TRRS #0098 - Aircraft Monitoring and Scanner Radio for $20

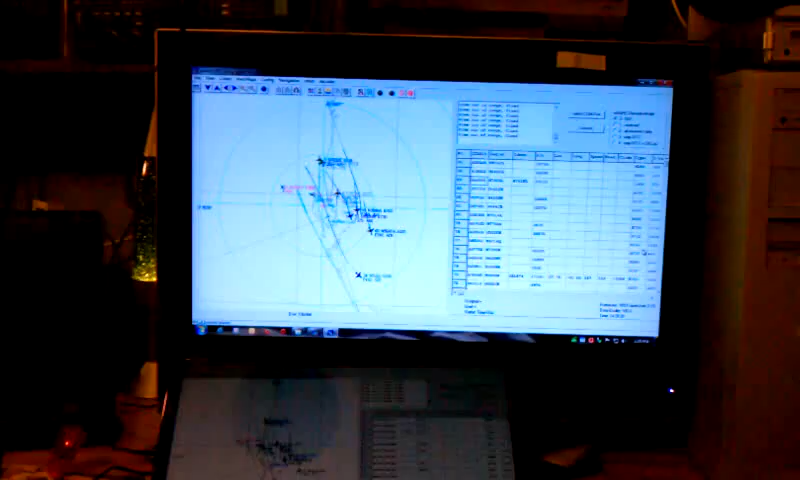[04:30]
me a d dog s b scope there are there are about four programs that I know of that will do the same function
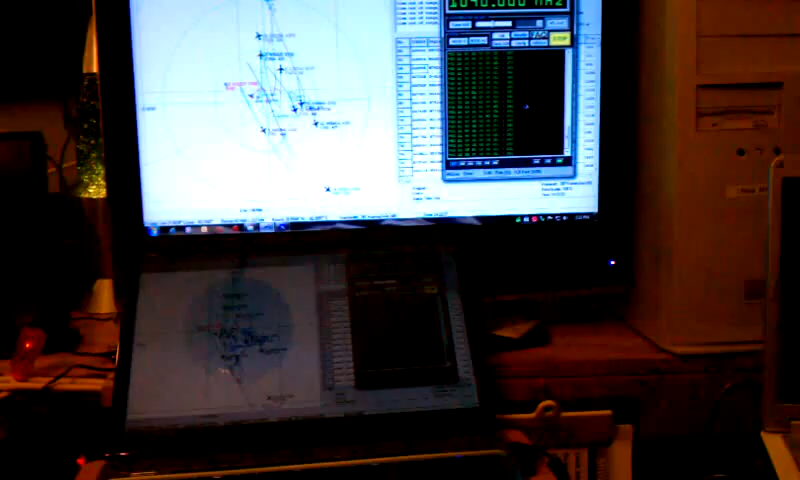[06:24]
so that's how this works so you run this program first you get it running and then it talks to this program and provides that raw data which is then decoded
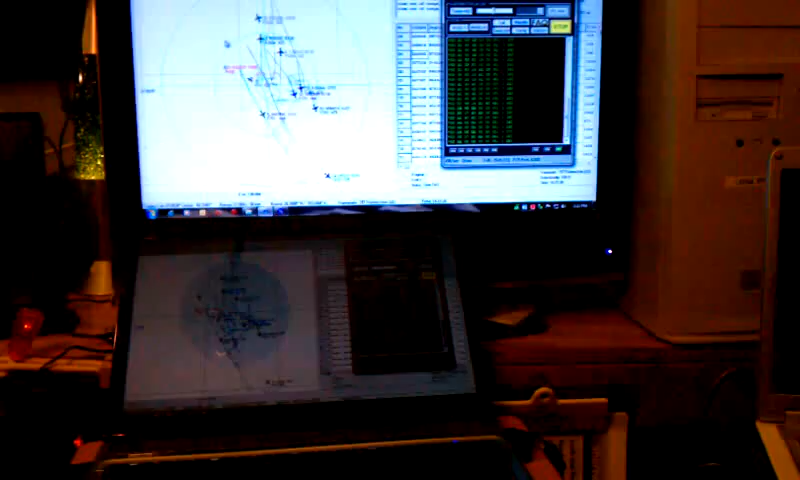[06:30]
to put put the aircraft on the maps there is a message for you so I am just totally amazed I hope this video comes out
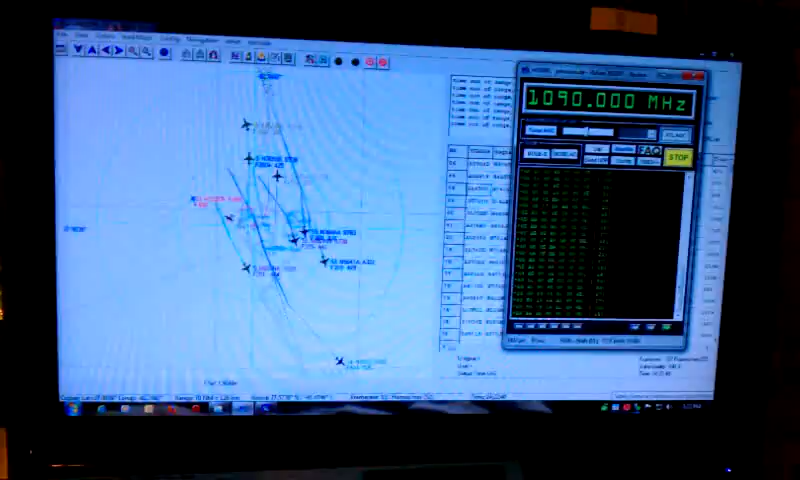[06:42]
I can see if you're interested I'll do some more videos on this subject but like I say the
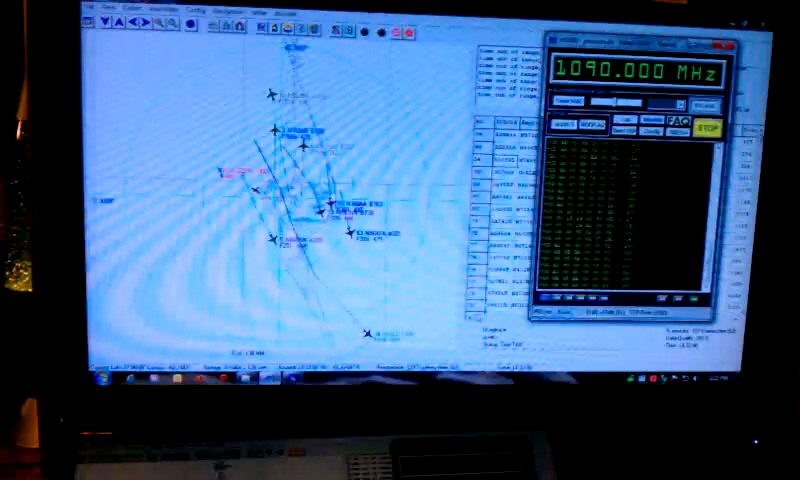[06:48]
other thing is is this receiver can be used as a scanner and there are many programs out there free programs again that will control that dongle just like this one here is controlling
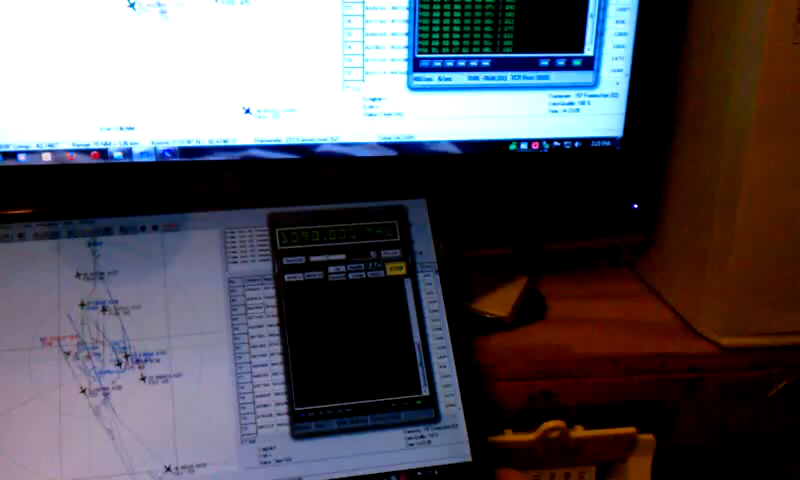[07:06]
oops this one to use it like a scanner you know you can put in
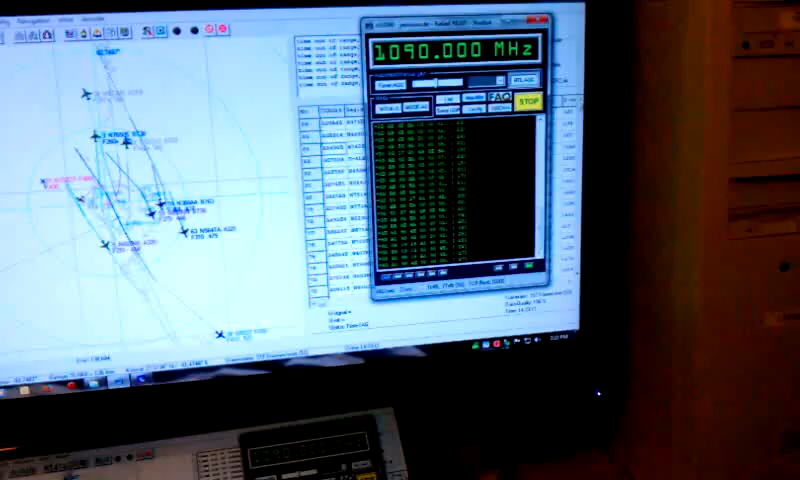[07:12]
frequencies you can tell it to scan it gives you a a spectrum display as it's scanning scanning pretty cool all for the low price of